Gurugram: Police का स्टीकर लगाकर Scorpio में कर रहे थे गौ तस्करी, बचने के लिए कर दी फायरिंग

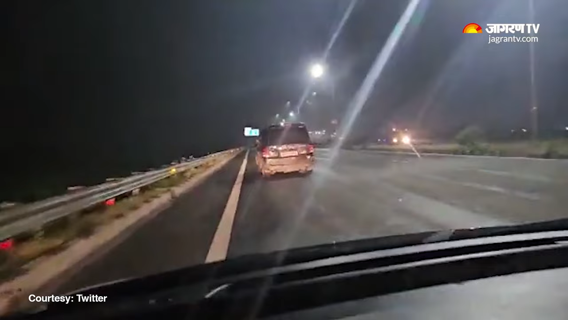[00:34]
बाद गौर अक्षकों ने भी जवाब में फाइरिंग की जिसमें स्कॉर्पियों कार के टायर पंचर हो गए और गाड़ी सड़क पर लहराने लगी कुछ देर बाद तसकर के एमपी पर पाटली के पास कार छोड़कर अंधेरे में भाग गए